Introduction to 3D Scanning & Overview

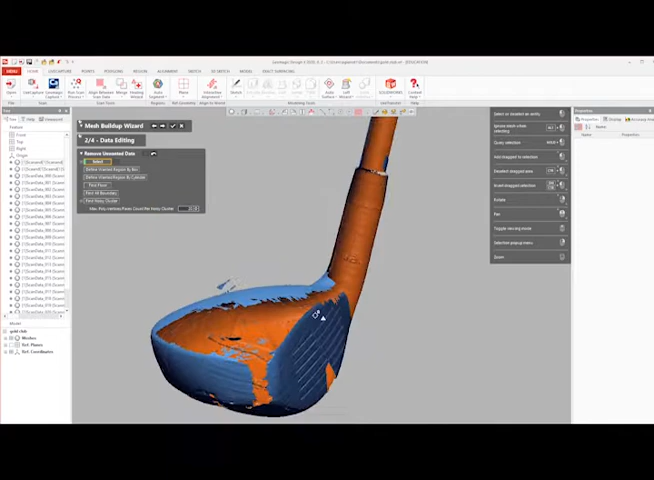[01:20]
To align these scans, post-processing in either Arctic Studio or Geomagic Design Next is required,
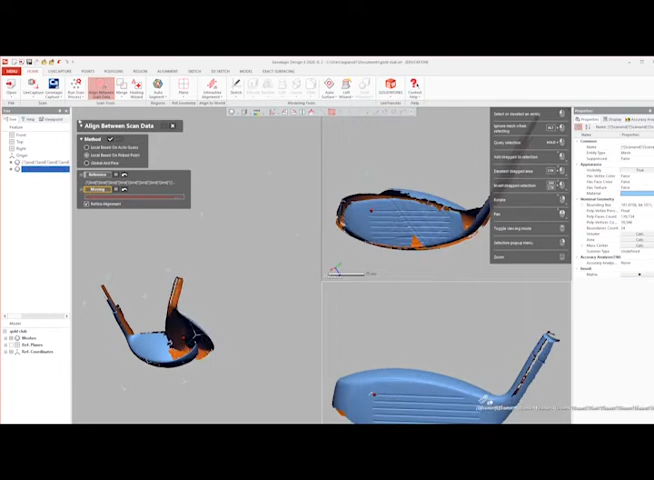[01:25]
where the scanning technician is able to clean up and finalize the scan.
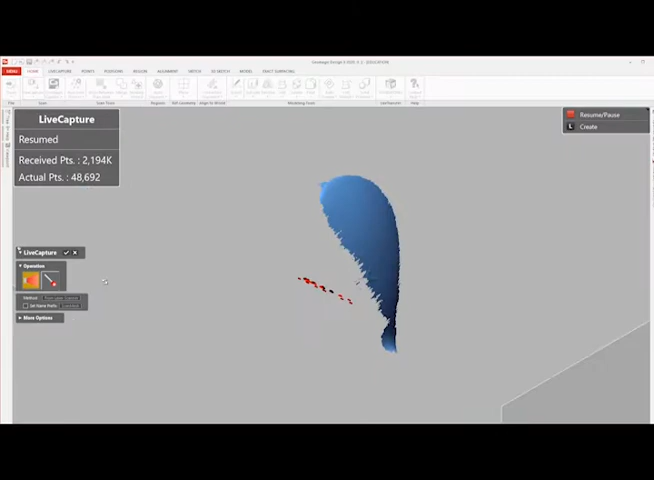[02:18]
After a few passes, the technician has to check the quality of the surfaces captured in Geomagic Design X to determine where to focus the next passes and eventually determine when the scan data is sufficient for that orientation.